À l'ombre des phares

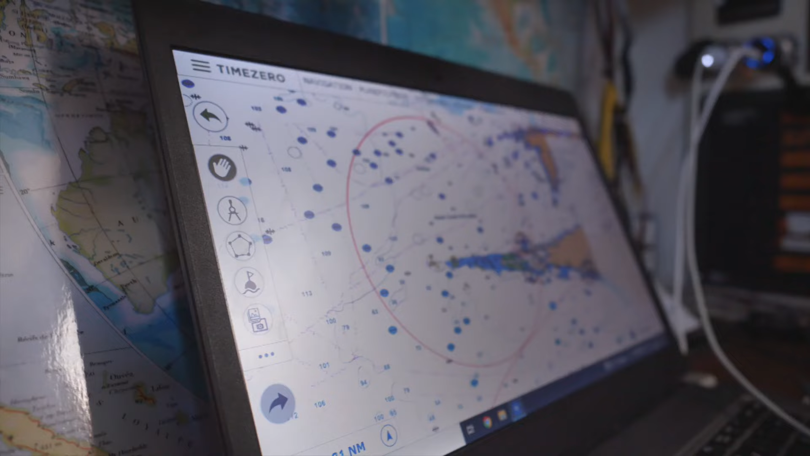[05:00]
Ils m'ont d'arriver par là. Bon, nous, on est trop loin.